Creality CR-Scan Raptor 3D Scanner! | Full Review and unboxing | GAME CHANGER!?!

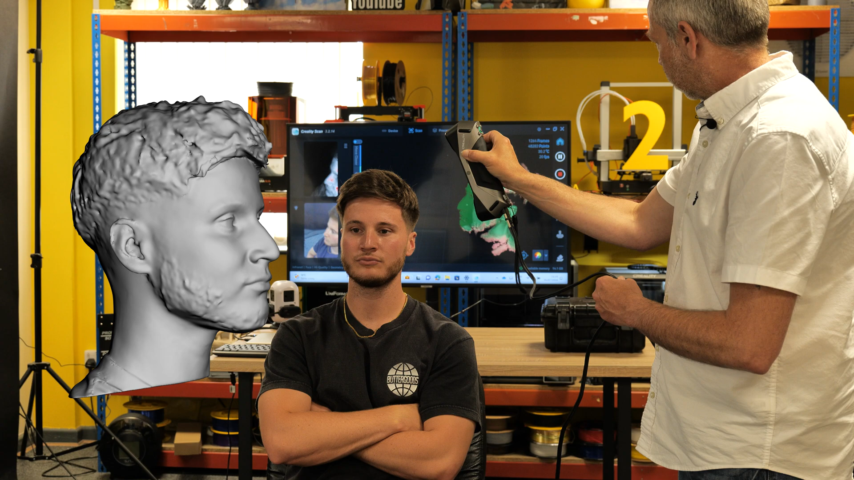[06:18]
So basically, once you've scanned the person,
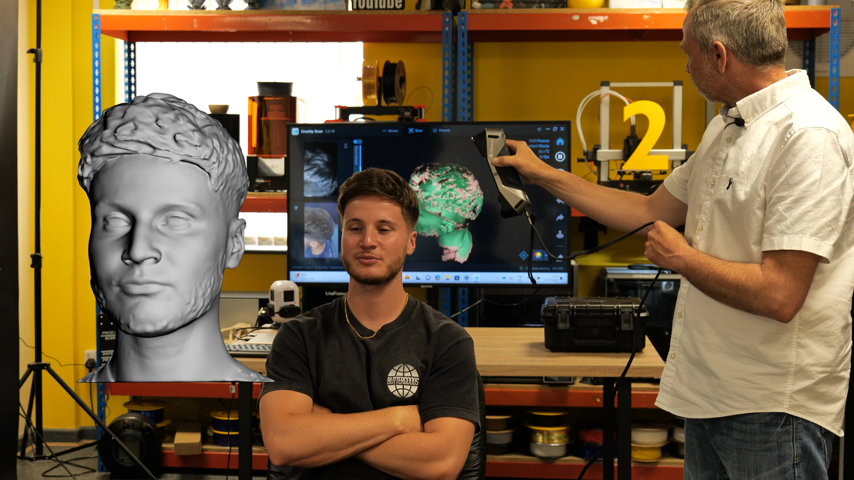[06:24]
even if you've had to do multiple scans and then patch them together in the software, you would then have to export that file into Blender and maybe smooth up some seam lines,
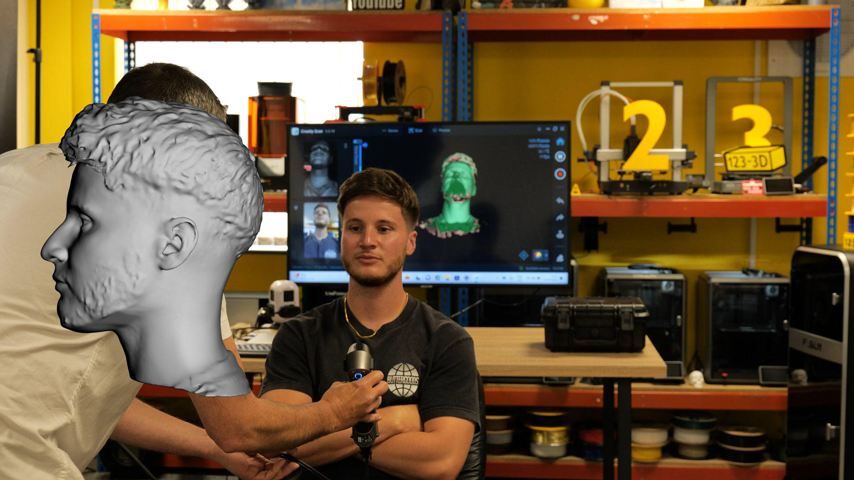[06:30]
fill in any slight imperfections. But overall, you're going to get high quality facial details,
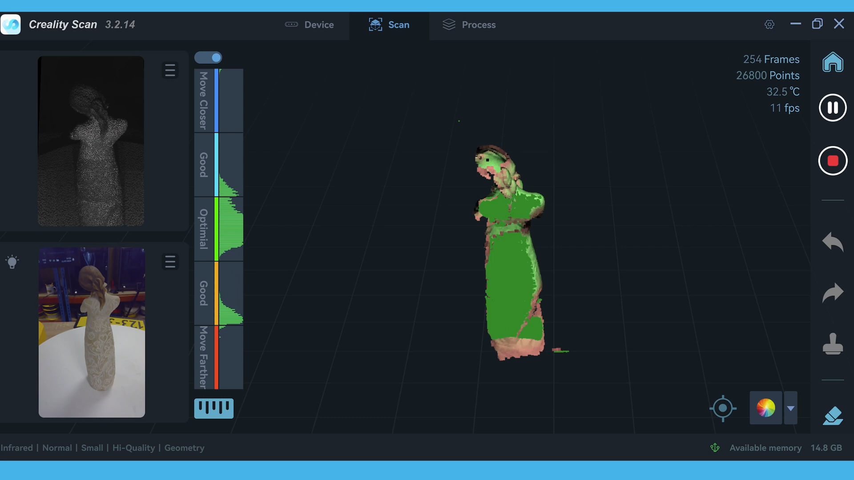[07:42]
The results that we achieved are absolutely phenomenal.
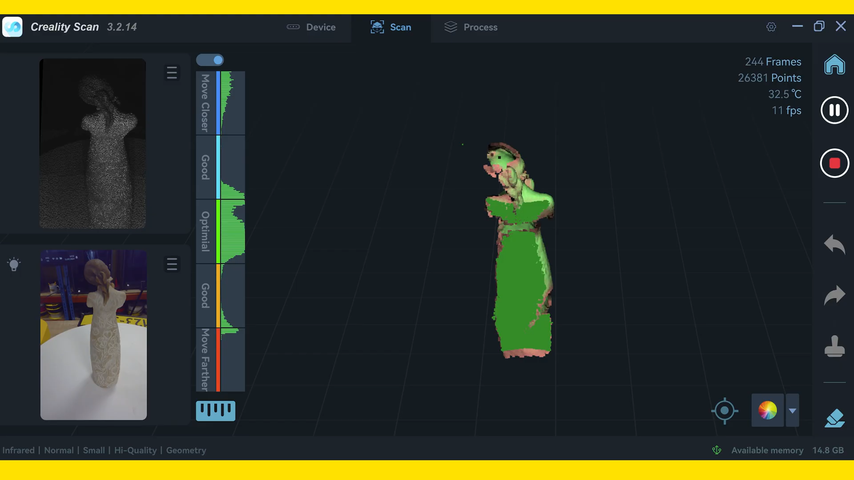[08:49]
The plus side of the software is that you get a good range bar for optimal distance.
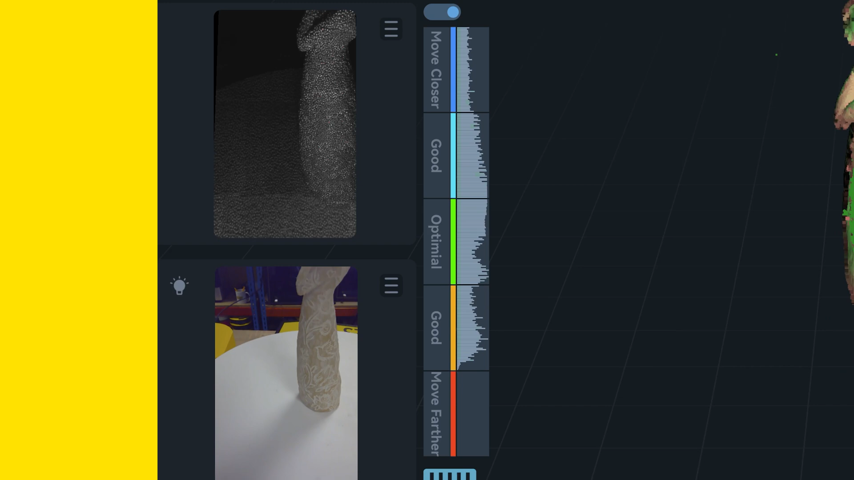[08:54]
It's easy to read, very intuitive. It gives you quite a wide range for scanning.